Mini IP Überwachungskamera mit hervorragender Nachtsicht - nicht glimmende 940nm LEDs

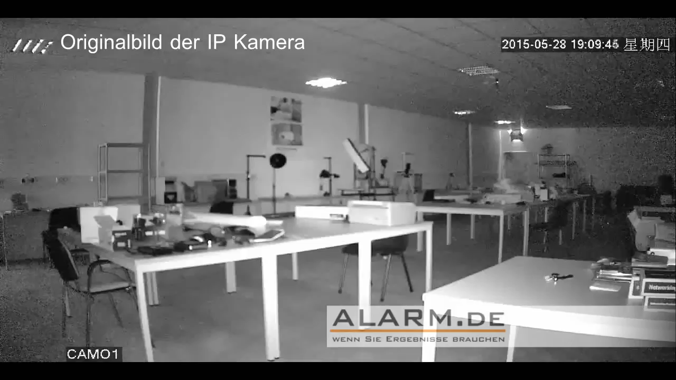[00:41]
Die Tür am anderen Ende des Raums ist ca. 20 Meter entfernt. Für eine so kleine Kamera und noch dazu mit unsichtbaren 940 Nanometer-LEDs ist die Reichweite enorm. Das Produkt können Sie auf www.alarm.de erwerben.